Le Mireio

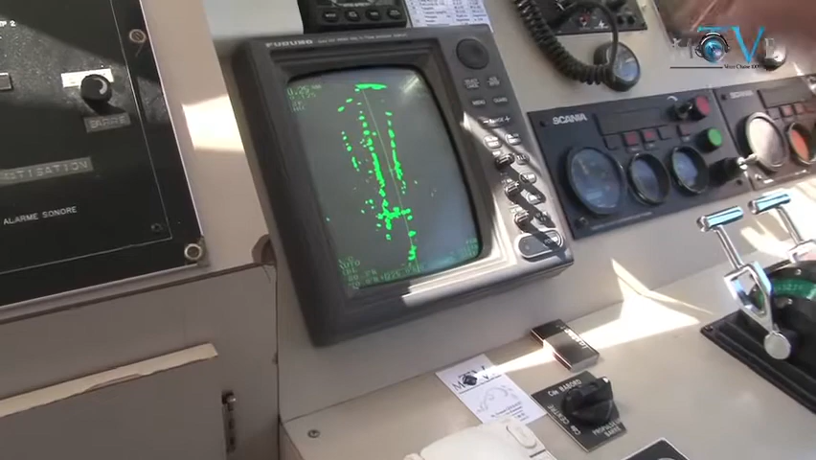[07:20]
Le bateau à gauche, là, qu'on va croiser, il est là. L'écho est là. Vous voyez ?